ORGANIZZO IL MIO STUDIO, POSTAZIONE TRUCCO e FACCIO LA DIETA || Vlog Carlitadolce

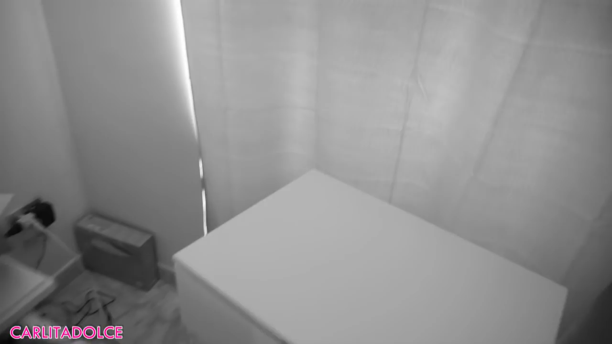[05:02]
pensato qui ok la scrivania la lascerò qui però voglio mettere dei quadri che già ho li voglio mettere la tenda anche ho preso nuova però